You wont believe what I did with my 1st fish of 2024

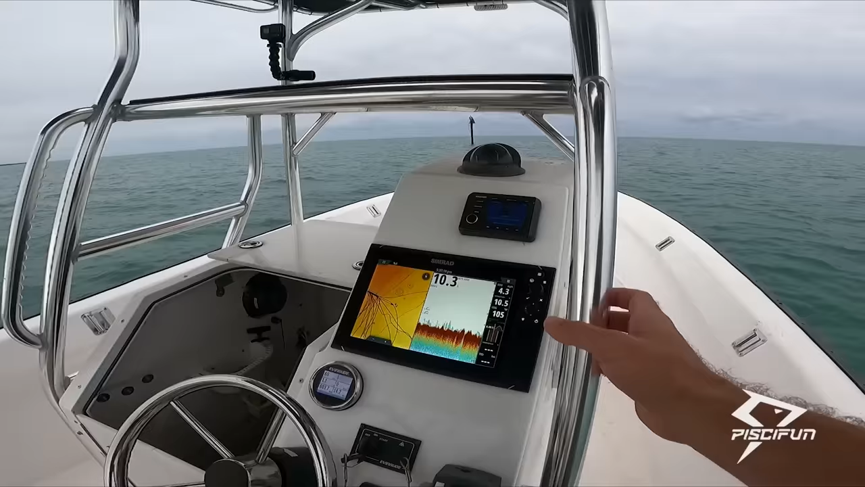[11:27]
Now what I'm gonna do is, let's see, we are in 10 feet of water, pretty shallow, and there's these pilings out here.